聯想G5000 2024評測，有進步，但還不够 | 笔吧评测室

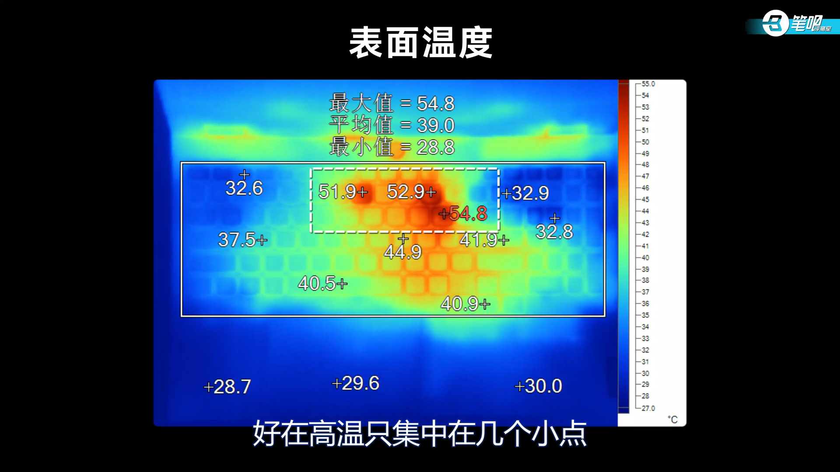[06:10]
On screen: max 54.8°C, min 28.8°C
好在高温只集中在了几个小点而且不是游戏常用的键位理论上来说内吹式散热有助于降低表面温度G5000这个表现只能说是不及预期噪音部分超能模式下人味噪音为60.